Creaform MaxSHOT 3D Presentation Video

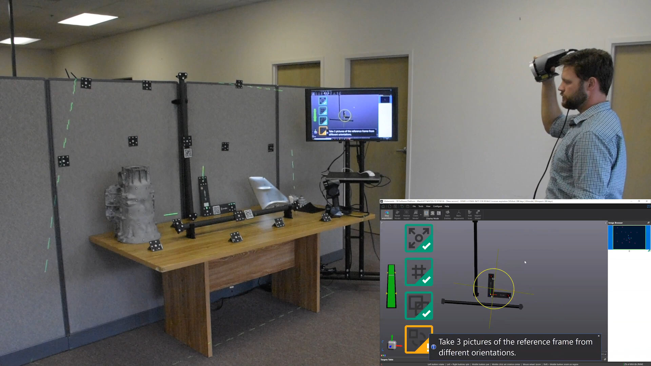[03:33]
All right. There's our first three shots and you see our photogrammetry model on our computer. We'll start to build at this point.
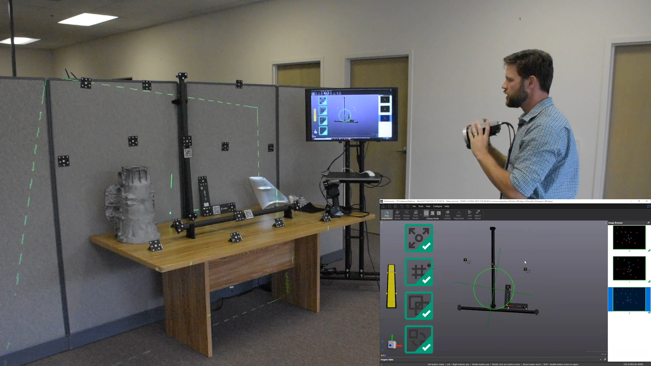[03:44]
So there's a little method to the madness here. What we're essentially doing is we're taking a number of shots of all the targets,
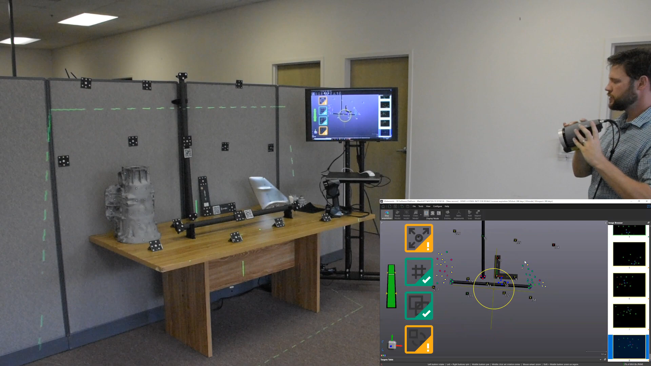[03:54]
in different orientations of the, of the max shot, uh, in different positions.
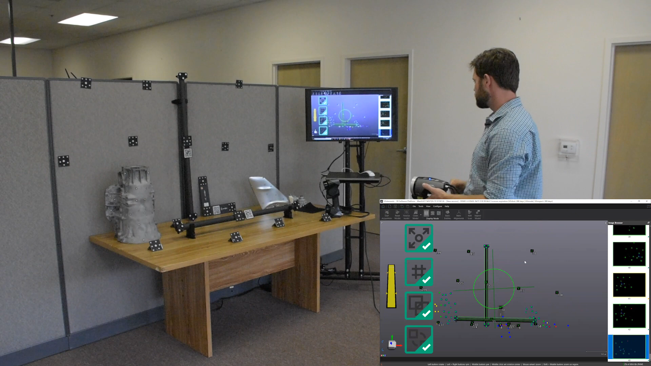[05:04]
Okay. And that's going to calculate our model. Now we have a few bad targets here. They're most likely the individual targets, everything, all of the coded targets look green. The scale bars are green, but we can get rid of these. What these mean is they're a little too high on our, on our standard deviation. Um, basically where the, where the scanner placed them, it wasn't quite sure.
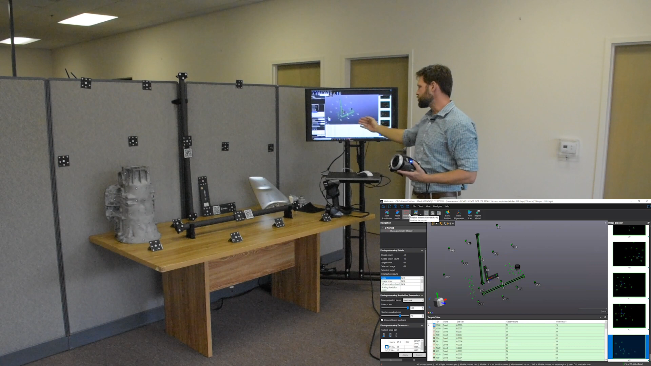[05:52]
It's also going to get rid of all of our bad points and recalculate our model. So we're pretty much ready to go. We can, um, we can go back in here. We can inspect, we can go right to inspection.
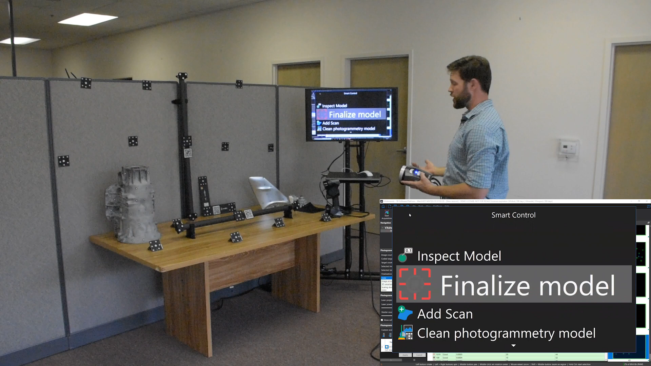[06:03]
All right. We're gonna have to finalize the model again. Um, but we're going to do that right when we add scan. So what we want to do now is go right into the 3d scanner. So I'm going to click add scan.
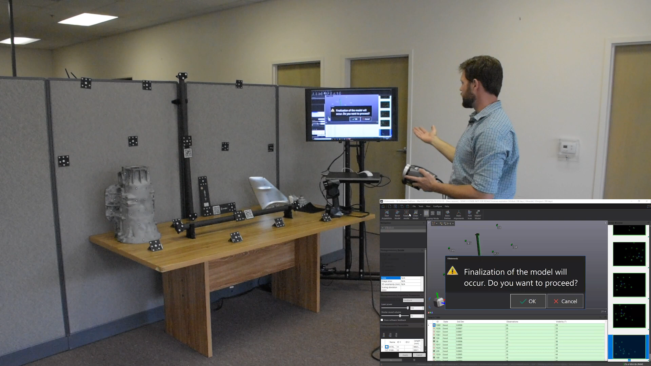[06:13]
It's going to ask, would you like to finalize the model again? Um, because we deleted those, it wants to go through and run its calculations one more time. All right. And now it's going to dump us again, user interface is great.
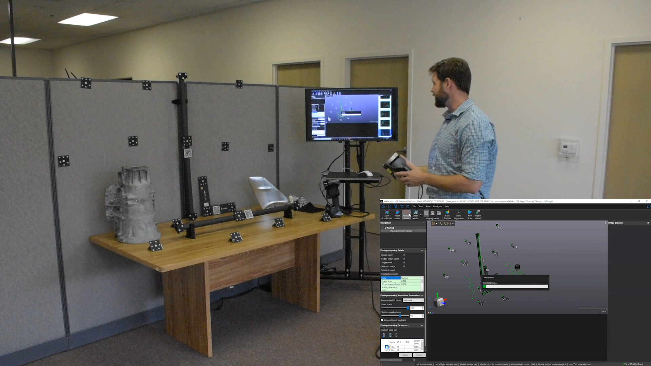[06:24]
Dumps us right into the VX elements scanning module.
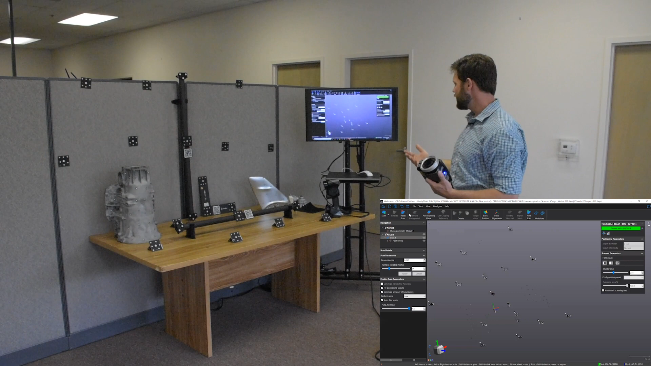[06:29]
And we're ready to go. There's nothing else we have to do. We don't have to click anything on the computer. We simply set the Mac shot down, pick up our handy scan.
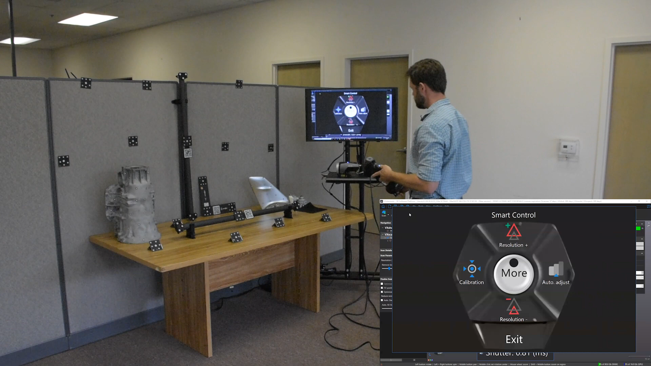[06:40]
Okay. And then go right into scanning. So I'm going to start my scan up and we're going to come over here.
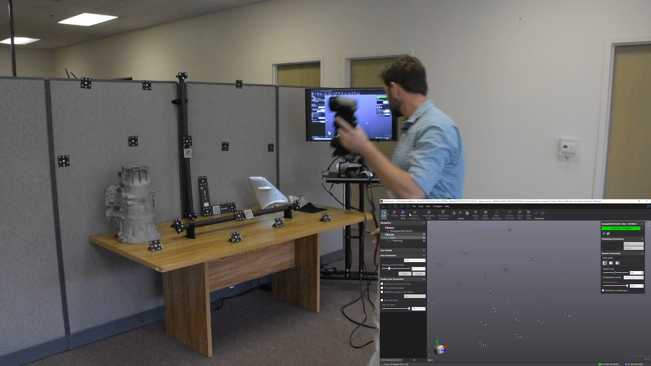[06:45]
And at this point, it's just like using the handy scan with anything else.
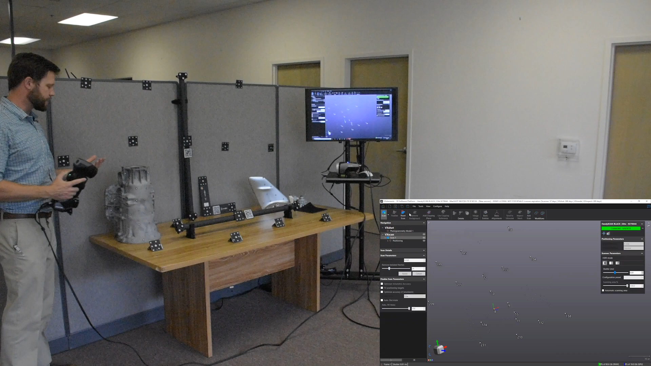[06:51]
We're going to scan right on top of this, uh, this transmission housing. Typically with a handy scan,
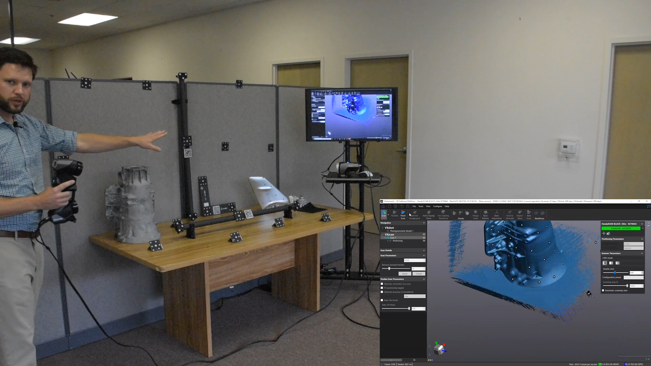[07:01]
what we would have to do is target between what we want to scan because we've already targeted those up with decoded targets. It knows where they exist in space together. So I can just go right over to my little wing here and shoot it in.